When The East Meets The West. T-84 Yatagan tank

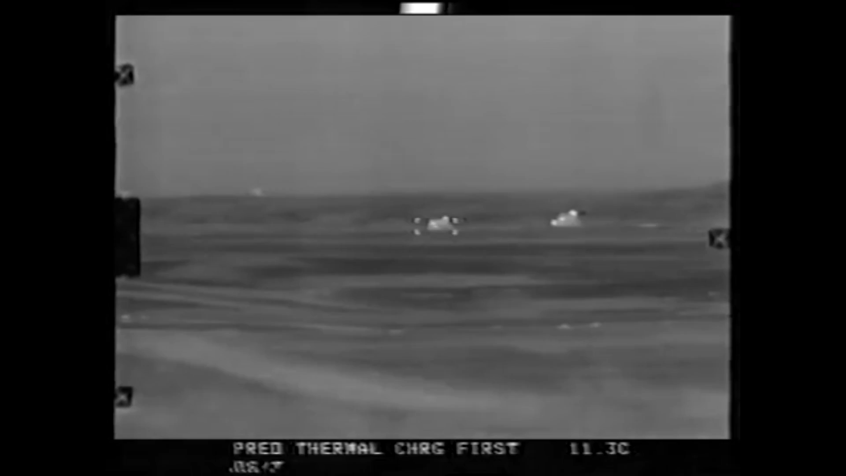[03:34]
It featured the same fire control system as T-84, which only has passive imaging intensifier for both gunner and commander.